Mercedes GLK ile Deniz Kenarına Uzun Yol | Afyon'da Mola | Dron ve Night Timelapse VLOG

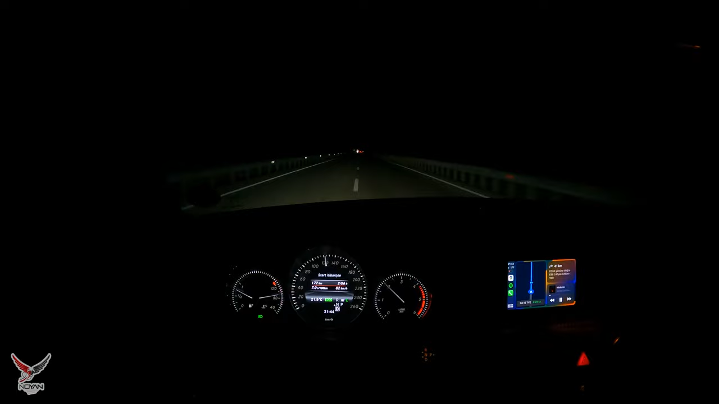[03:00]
Birkaç kere orada böyle talihsiz şeyler olmuştu. Tercih etmeden çıkmıştık. Yine bir arabaya yer bulamadık da. Neyse artık sabredeyim dedim. Yemeğimizi yedik. Şimdi ne durumda bilmiyorum ama port bagaj tabi 120'nin üzerine çıkınca rüzgar sesi yapıyor biraz. Ve de şu an video çekmek için kötü bir anı tercih ettiğimi anladım.
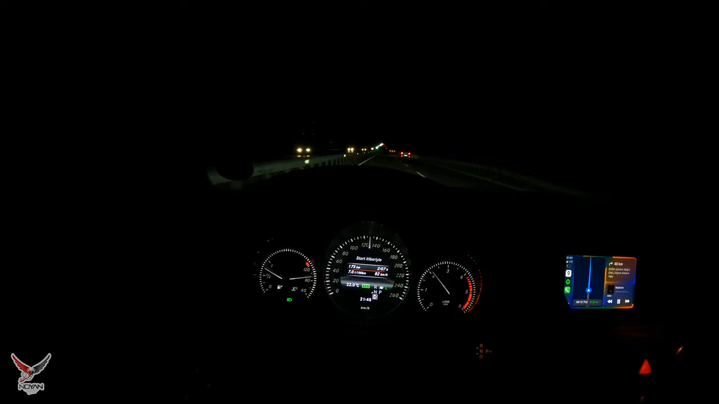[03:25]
Burası Sivrihisar'la Afyon arası düzük bir yer.
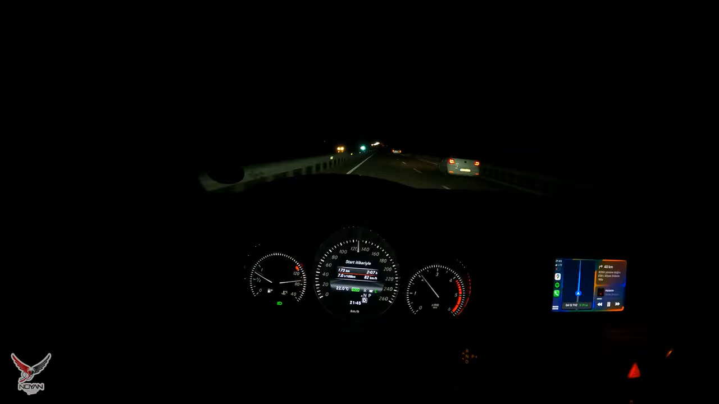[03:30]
Gömüden önce. Gömüden önceki alan bir ovanın içinden geçiyor. Burada muazzam rüzgar oluyor. Sağlı sollu. Arabayı böyle sallar. Ama süratte burada yapılır bu yolda. Çünkü düzlüğü çoktur. Biz bakalım gidiyoruz. Biraz bugün geç kaldık. Şeyden dolayı yemek yedik falan iş çıkışı derken. O dediğim gibi Polatlı'yı her zaman tercih etmiyorduk ama bu son yolculuklarımda Afyon Polatlı arasında bir simitçi vardı.